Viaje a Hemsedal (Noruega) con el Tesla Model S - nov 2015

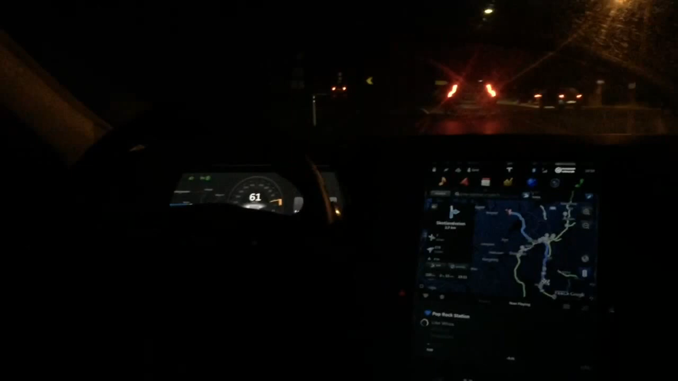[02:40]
Una es una de las ventajas que tienen los vehículos eléctricos en Noruega, que es la utilización del carril bus-taxi.
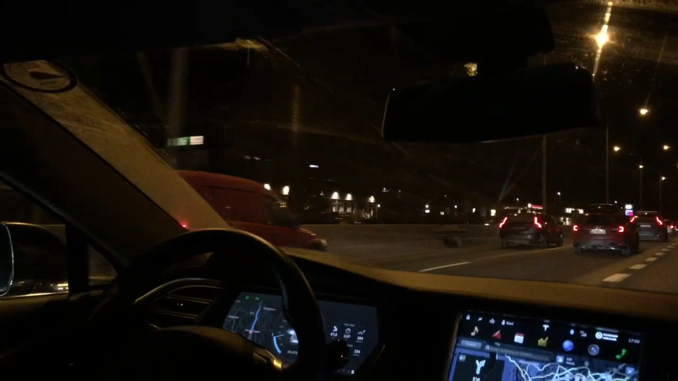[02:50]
Si os fijáis, los dos carriles de la izquierda tienen un tráfico bastante denso, están casi parados en algunos momentos, y yo voy por el de la derecha del todo, que está prácticamente vacío. Solo hay un coche delante, allí a lo lejos, que es un Nissan Leaf, y el mío. El motivo es que este carril está reservado para buses y taxis y coches eléctricos. Eso es una enorme ventaja, sobre todo en la zona de Oslo, dentro y fuera de Oslo, donde en hora punta puede estar completamente colapsado los dos carriles de la izquierda, pero este de la derecha está libre, salvo algún autobús y algún taxi que circula.